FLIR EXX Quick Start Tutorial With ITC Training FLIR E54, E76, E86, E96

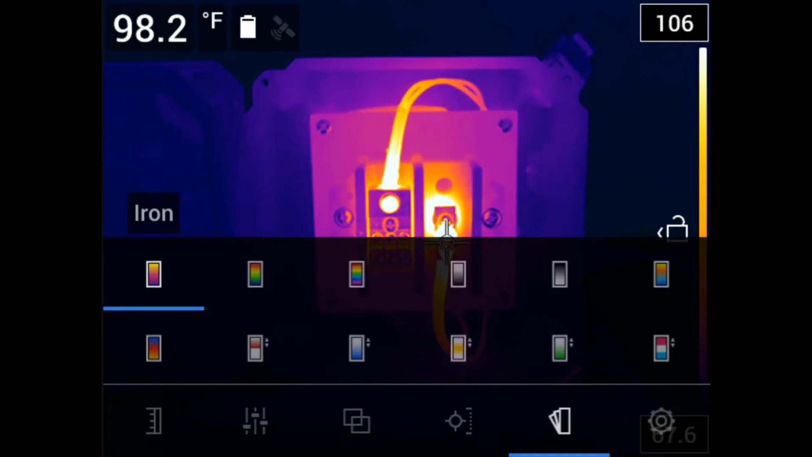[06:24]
On screen: spot 98.2°F
These include Iron, Rainbow, Rainbow High Contrast,
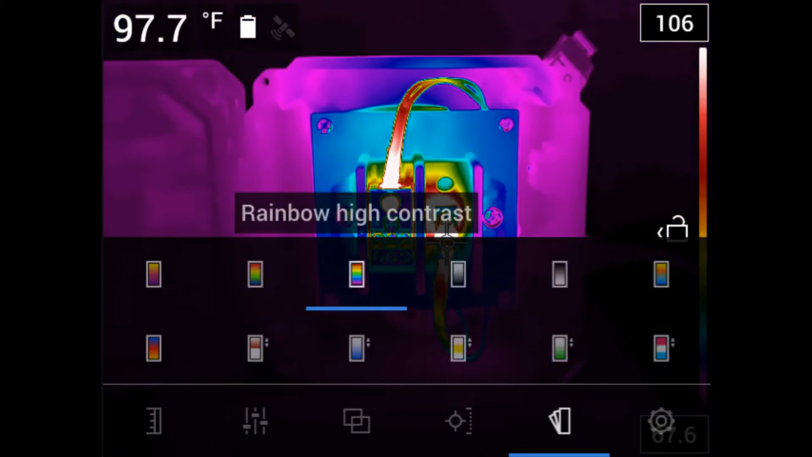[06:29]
On screen: spot 97.7°F
White Hot, Black Hot, Arctic, and Lava.
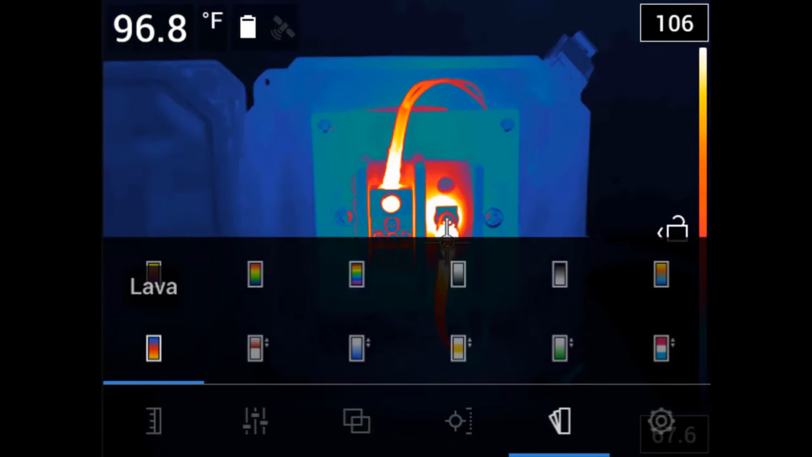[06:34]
On screen: spot 96.8°F
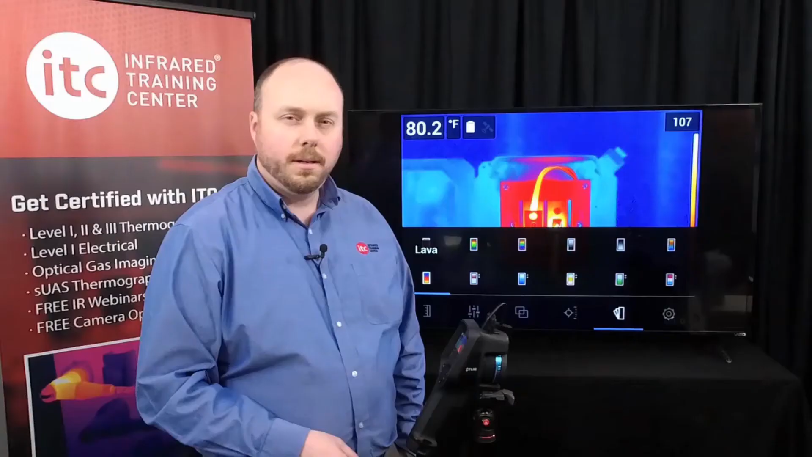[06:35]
On screen: spot 80.2°F
Regardless of which color palette you select, you can always change these later,
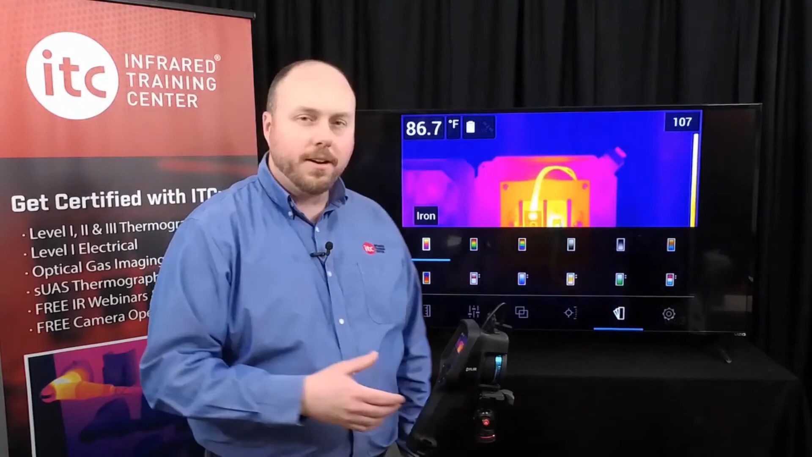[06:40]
On screen: spot 86.7°F
either in the camera in the saved image or in the processing software. This thermal imager also offers several kinds of temperature measurement tools.
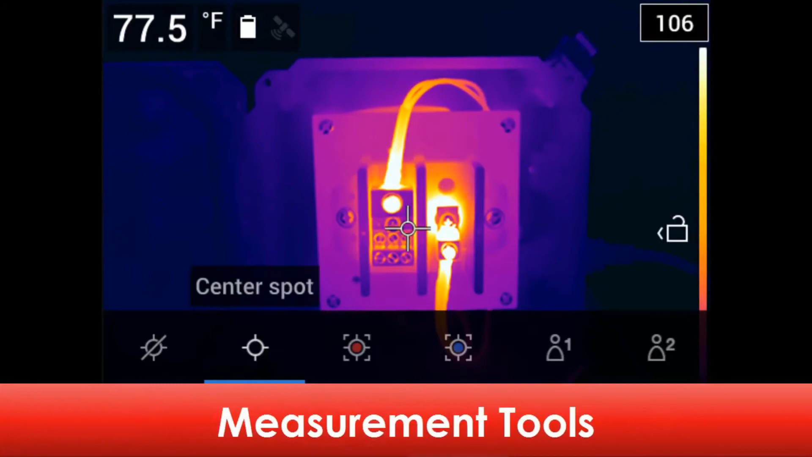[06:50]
On screen: spot 77.5°F
These include a center spot meter, a hot spot box, which provides the maximum temperature inside the displayed box,
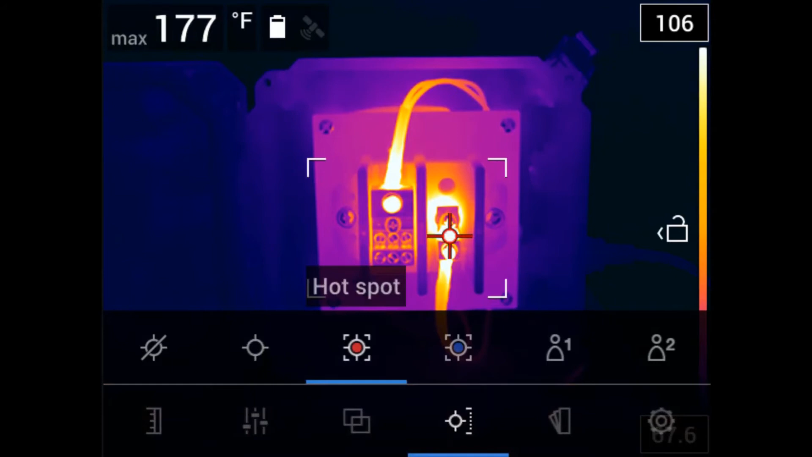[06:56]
On screen: max 177°F
a cold temperature box with the minimum temperature value displayed, and two user preset options.
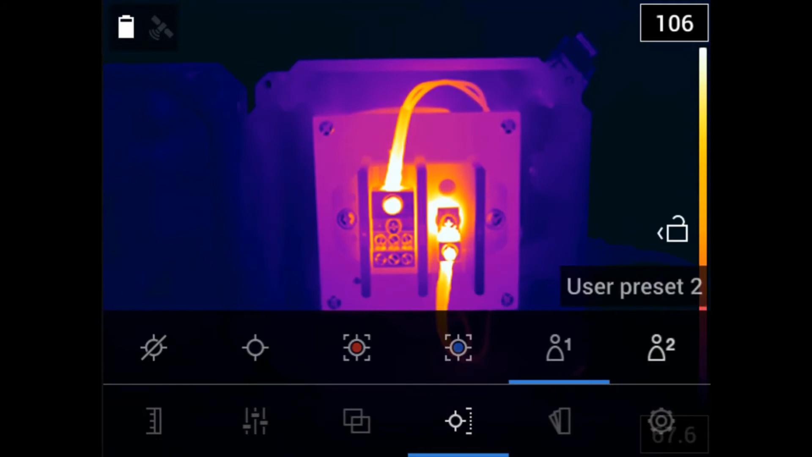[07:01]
For now, let's select the center spot, which displays the apparent temperature value in the upper left hand corner here on your display screen.
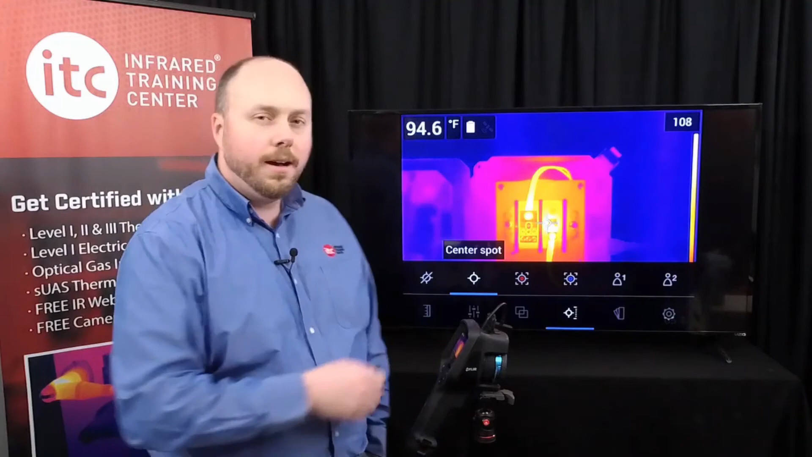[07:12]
On screen: spot 94.6°F
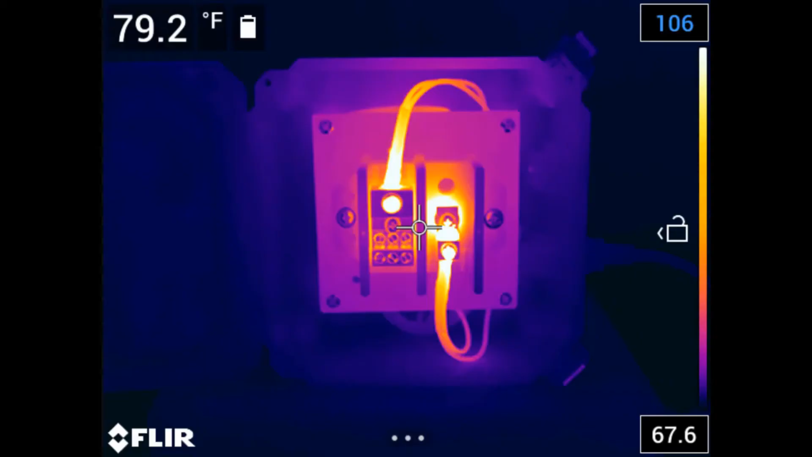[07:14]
On screen: spot 79.2°F
You can move the spot around the image by simply dragging it with your finger, same with the hot and cold spot area boxes.
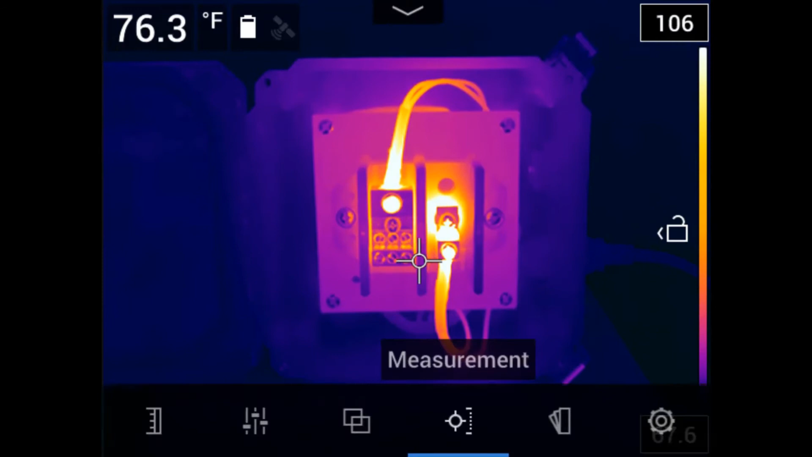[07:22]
On screen: spot 76.3°F
You can also adjust the size and location of the box by dragging the corners outward, or by touching the center of the box and moving it around the screen to different regions of the image.
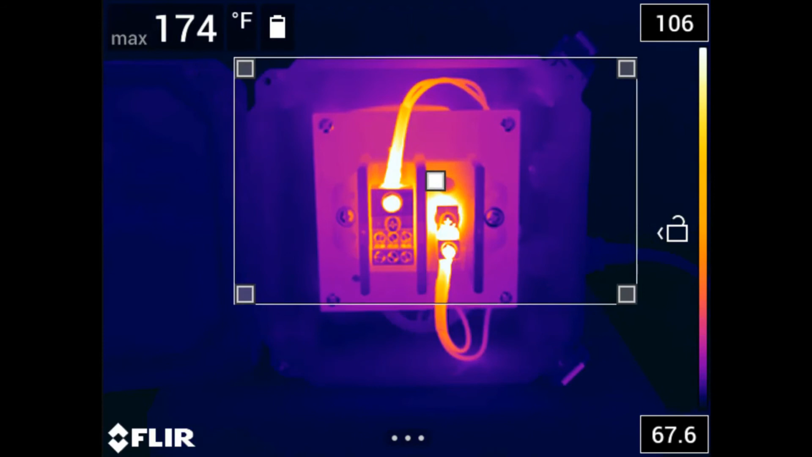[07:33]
On screen: max 174°F
All of these tools are also available in the reporting software and can be modified in a saved image.
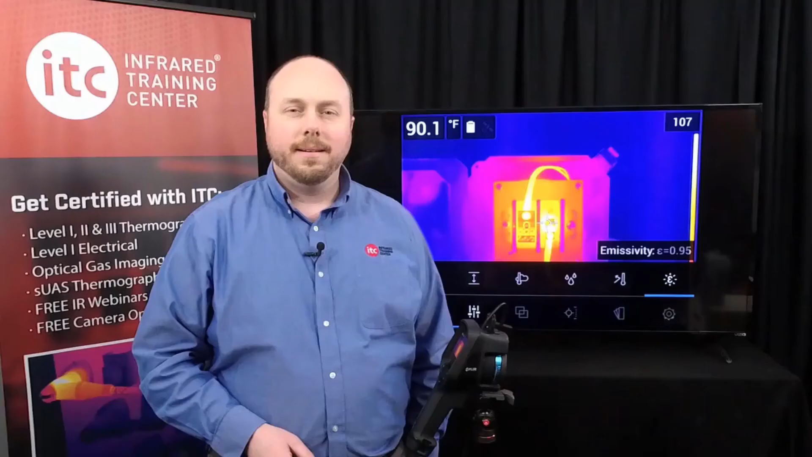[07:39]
On screen: spot 90.1°F
Now if you are using a measurement tool, you also need to adjust the temperature measurement parameters.
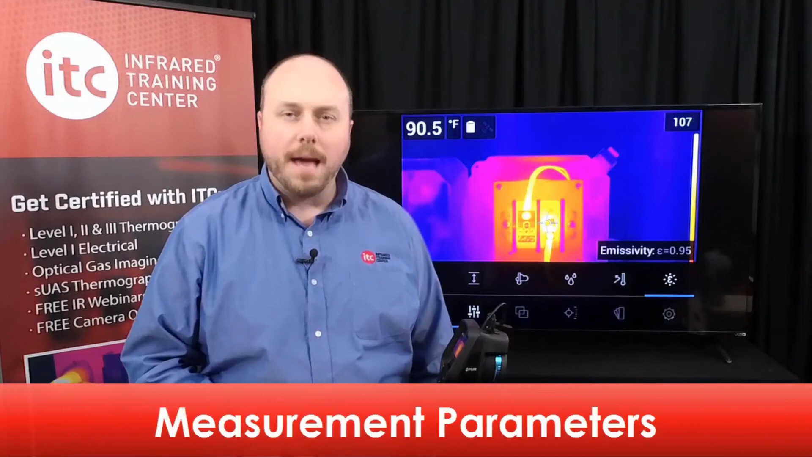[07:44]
On screen: spot 90.5°F
These include the values for Emissivity, Reflected Temperature,
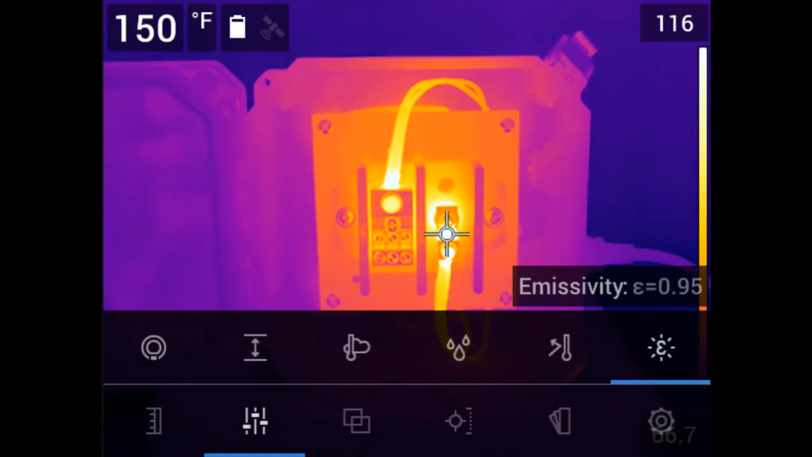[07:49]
On screen: spot 150°F
Relative Humidity, Air Temperature, and Atmospheric Distance.
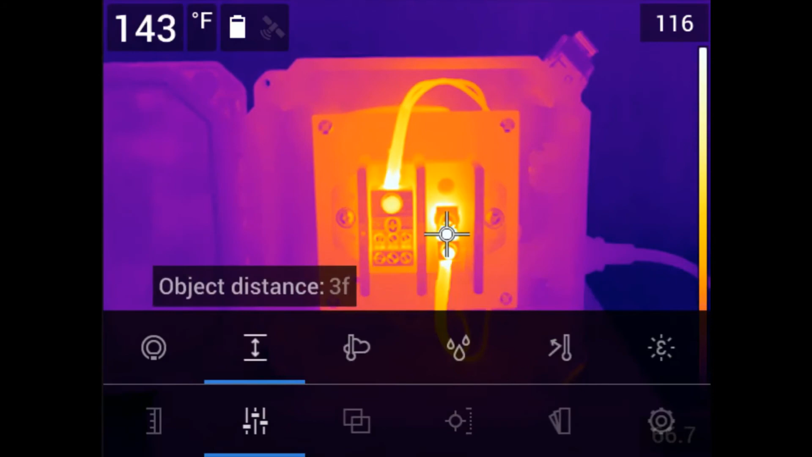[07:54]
On screen: spot 143°F
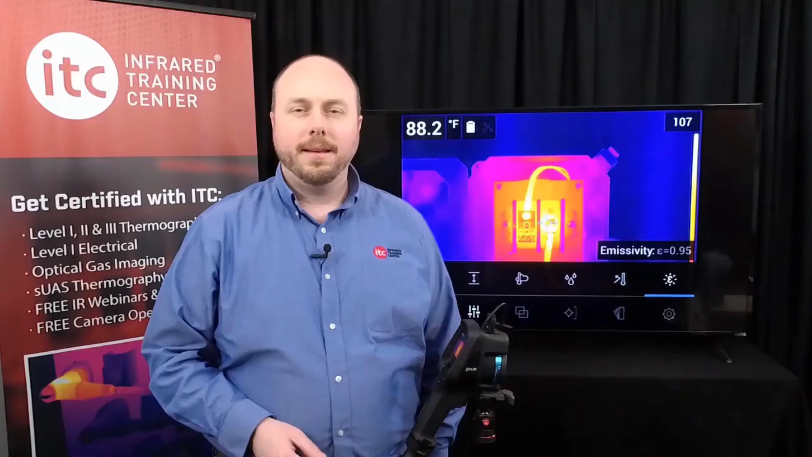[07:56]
All five of these parameters affect temperature measurement accuracy, especially emissivity and reflected temperature. As such, the values must be set correctly, and to know what those numbers are requires a level 1 infrared certification training at a minimum. To save an image with this series of camera, pull the main trigger, located beneath the autofocus button here, on the front of the imager. A good tip to remember, try to remain as still as possible while doing so,